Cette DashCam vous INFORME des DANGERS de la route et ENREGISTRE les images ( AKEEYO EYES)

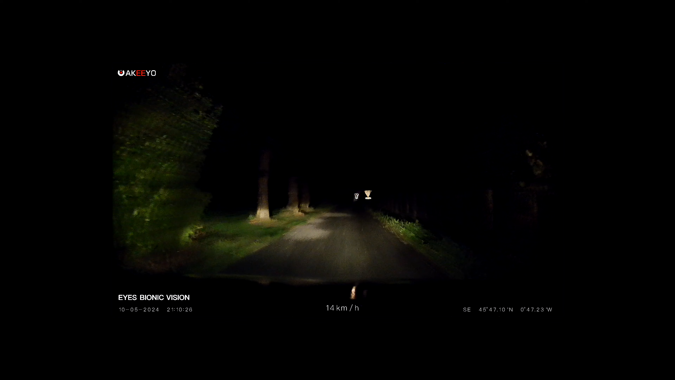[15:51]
Bon, je voulais vous montrer l'image de nuit. sauf que, eh bien, bon, il fallait que je m'en doute un petit peu. La carte SD qui est à l'intérieur, à l'origine, c'est de la grosse merde. Elle a cramé. Et donc, toutes les images de nuit que j'avais faites ces derniers temps, eh bien, je ne les ai plus. Donc, je suis en train de retourner avec. Et, sachez qu'il pleut en plus. Donc là, vous avez vraiment une image de nuit où c'est vraiment pourri. Et pourtant, on voit quand même vachement bien.